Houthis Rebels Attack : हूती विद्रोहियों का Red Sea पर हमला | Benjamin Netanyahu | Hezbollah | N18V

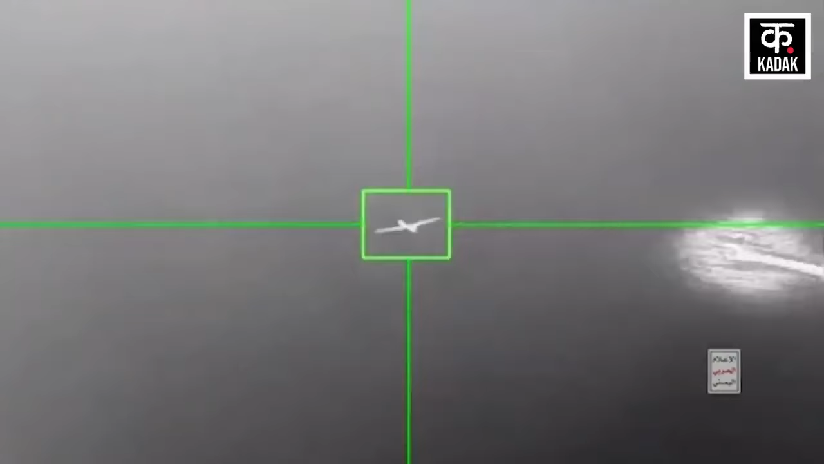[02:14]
साधा गवर्नेंट के हवाई शेतर में अमेरिकी MQ-9 ड्रोन को मार गिरा जाने के बाद यमन आर्म फोर्स के परवक्ता याया सारी ने अपना ब्यान जारी किया है